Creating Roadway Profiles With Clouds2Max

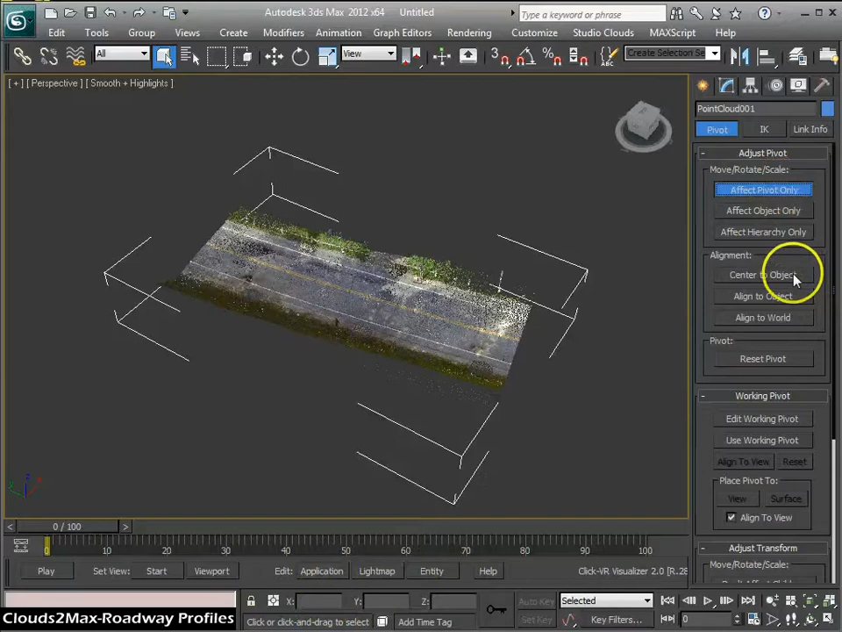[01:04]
you can do things like adjust the pivot point so I can center it to the object and you see the gizmo just came up here to the center and I can also translate this and rotate and scale.
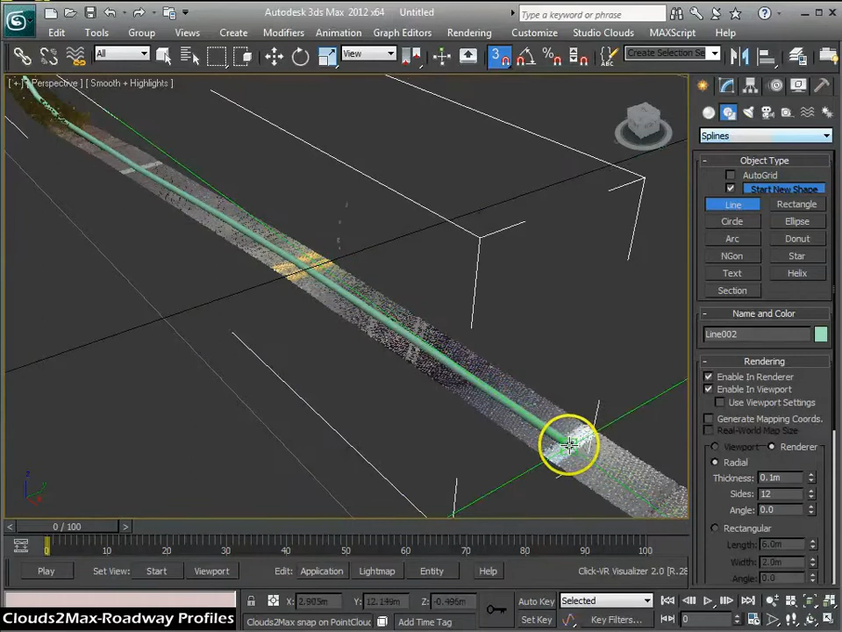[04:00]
or using the I key and that actually centers
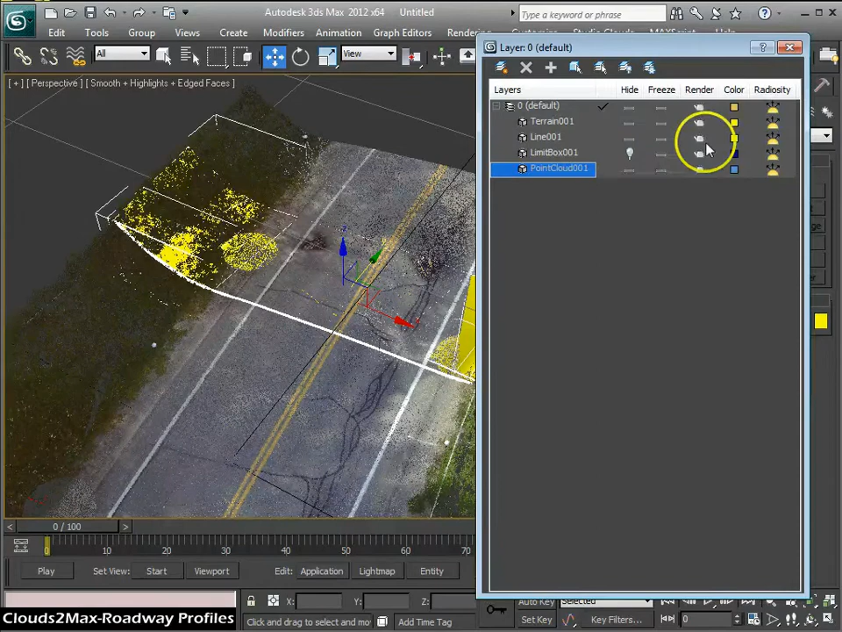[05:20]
back on and you can see I have pretty good pretty good matching here between the mesh and the roadway now here there's something going on and I may have I may have selected a bad point of course I'm doing this kind
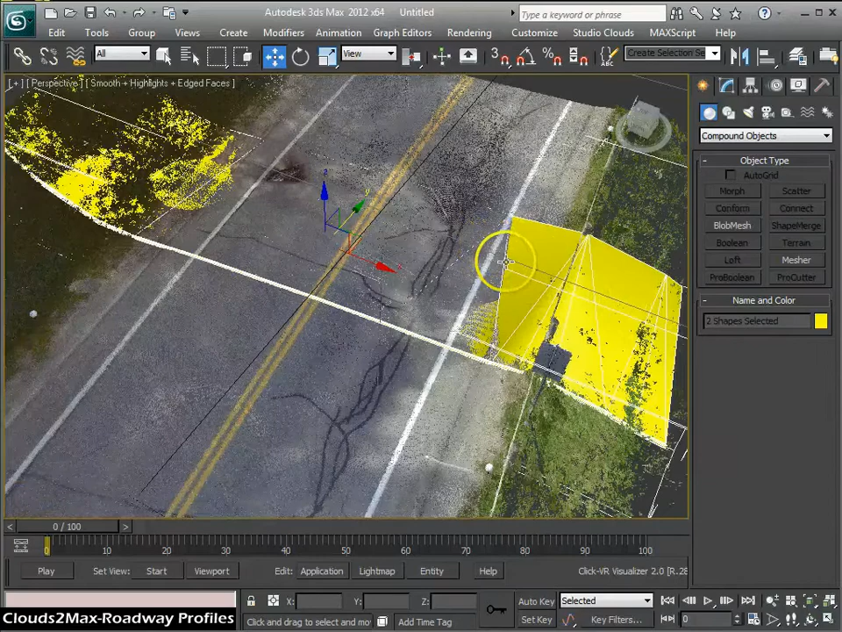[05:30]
of quickly here but I think you get the point it's rather tedious if